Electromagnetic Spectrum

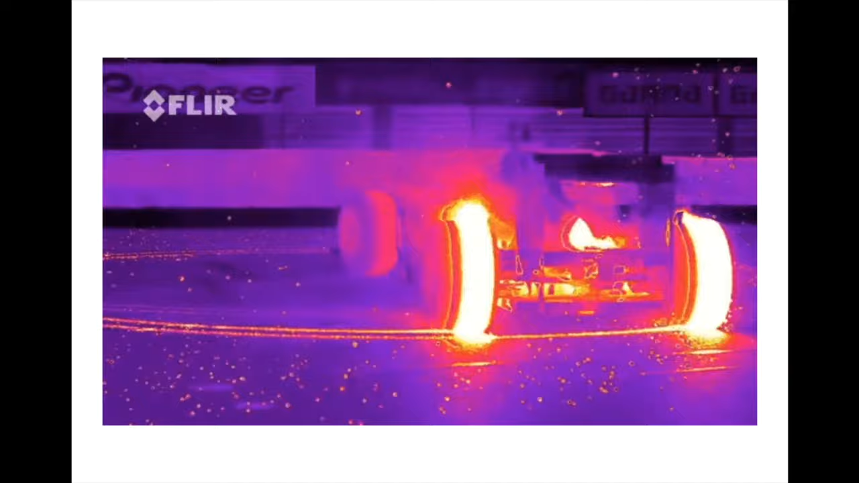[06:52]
nights okay for instance you have a formula one car right here okay we're looking at we're looking at infrared and the brighter it is the more heat it has okay so as infrared
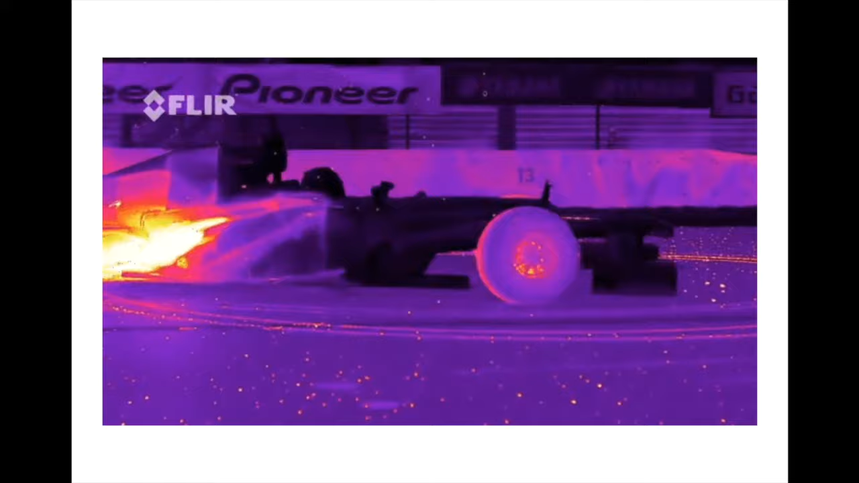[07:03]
cameras night vision goggles things like that uh the earlier night vision goggles we use infrared in order to see so we'll look at infrared okay that's the yellow part of the electromagnetic spectrum